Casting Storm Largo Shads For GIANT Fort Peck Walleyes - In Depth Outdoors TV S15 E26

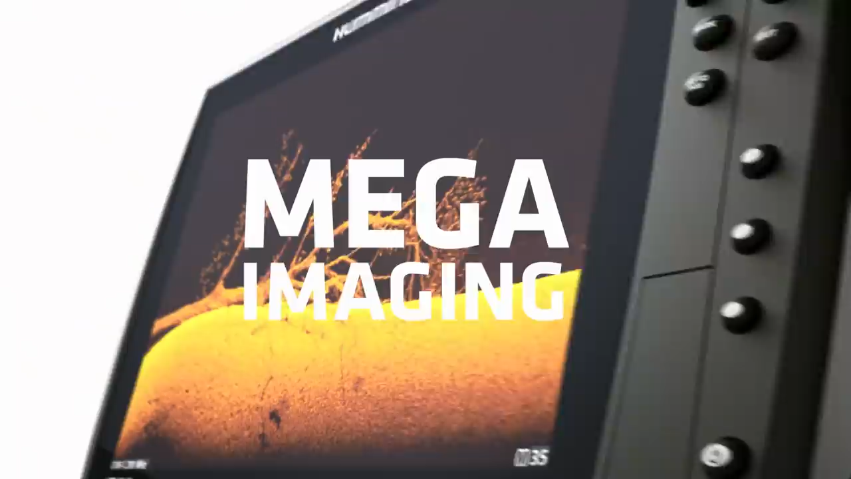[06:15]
New Mega Imaging Plus uses high-frequency sonar to show you fish
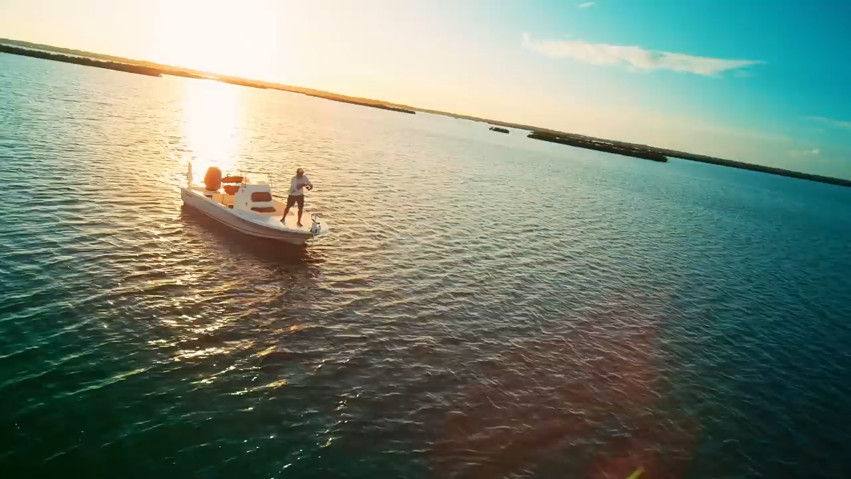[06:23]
No more secrets, no more guess what.
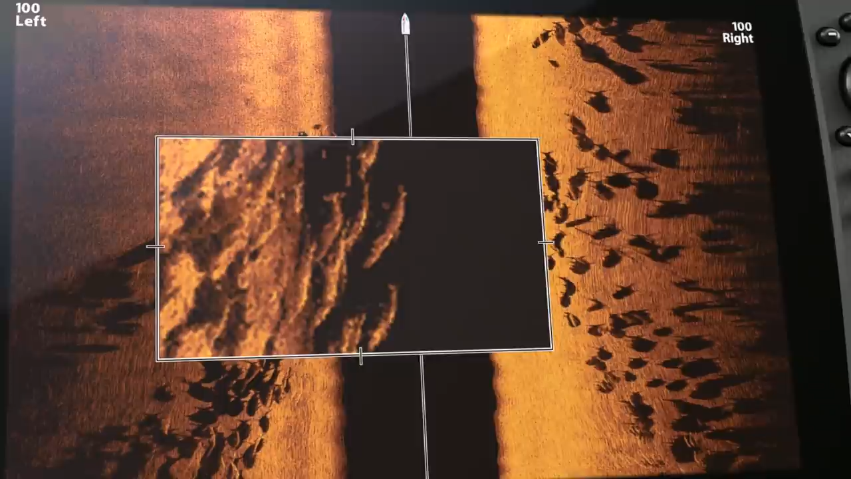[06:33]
Because more detail means more of this.
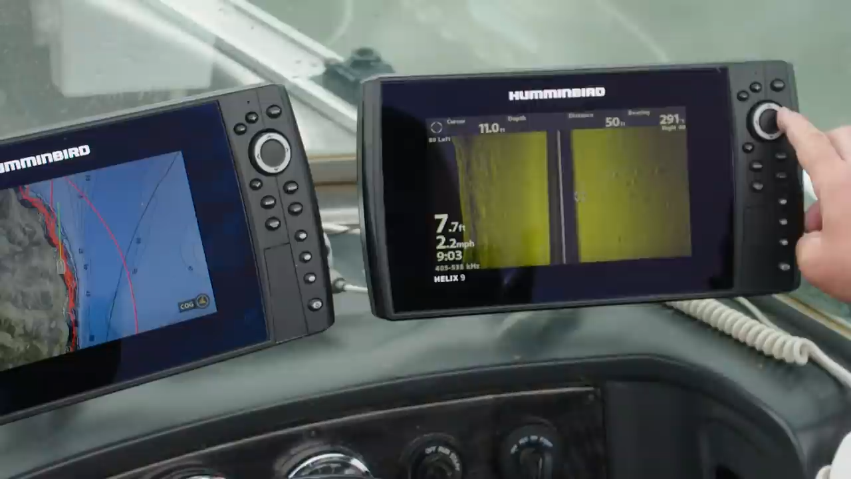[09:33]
On screen: speed 2.2 mph
On side imaging with these sandy, gravelly bottoms.
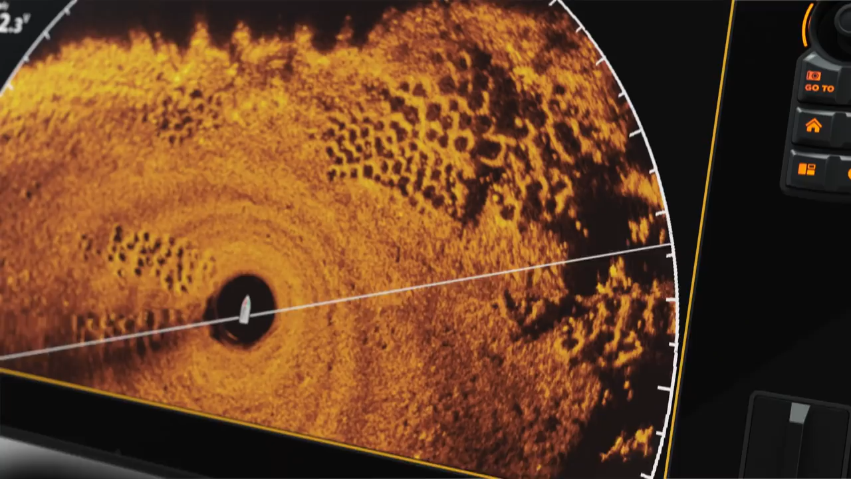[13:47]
can see fish and every detail in every direction.